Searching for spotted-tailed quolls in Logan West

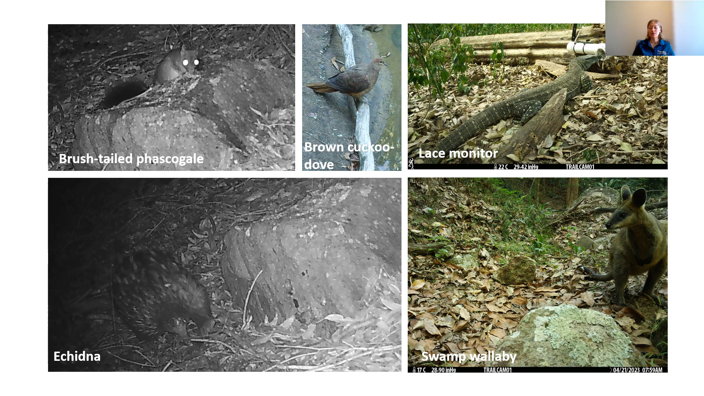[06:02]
Above that, we've got the lace monitor, which is checking out the chicken bait. And then that bird in the middle is a brown cuckoo dove. So that was one of the birds that we saw whenever we had a water source in front of the camera. So another bird in the top left hand corner, the eastern yellow robin.
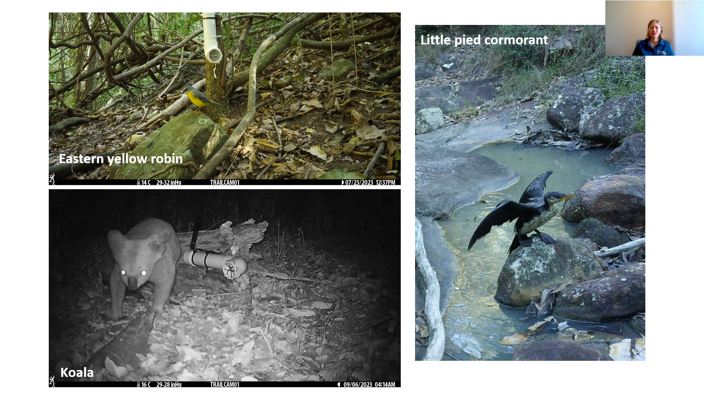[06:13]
A very curious bird that follows you around as you're setting up cameras. And we detected that at every property as well. We've got the little pied cormorant on the right hand side. A bird that was just restricted to the cameras with water sources. And then excitingly down the bottom, we've got the koala, which everyone loves to see. That's really exciting to see because it's listed as a threatened species like the quoll.